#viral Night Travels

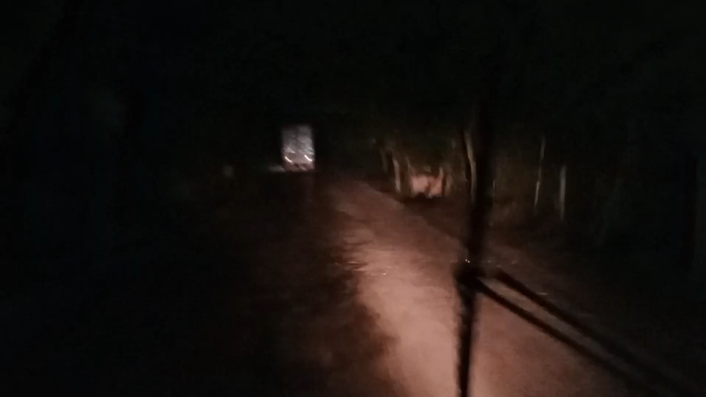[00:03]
দর্শক, সুপ্রিয় দর্শক, আপনারা দেখছেন রাত্রের ভিউটা।
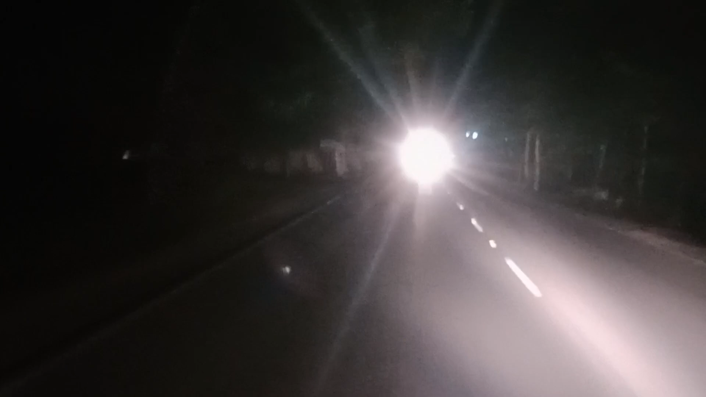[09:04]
তো এখন আমরা দেখছি রাতের রাস্তাটা, রাতে রাস্তাঘাট কেমন।
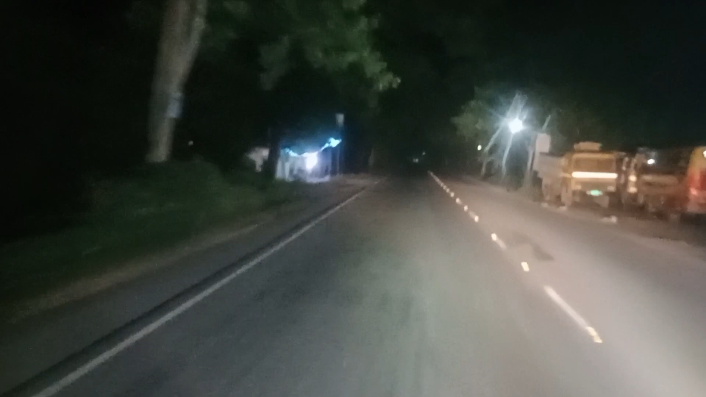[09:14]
আমরা ঢাকার উদ্দেশ্যে যাত্রা করছি, তো এখন আছি সম্ভবত মাগুরার একটু পরেই আর কি, জায়গাটা সেইভাবে বলতে পারছি না কারণ রাত্রেবেলা তো লিফলেটগুলো বা সিগন্যালগুলো পড়া বোঝা কোনোটার উপায় নাই। তবে কিছু কিছু জায়গার কিছু কিছু চিহ্ন দেখা যাচ্ছে,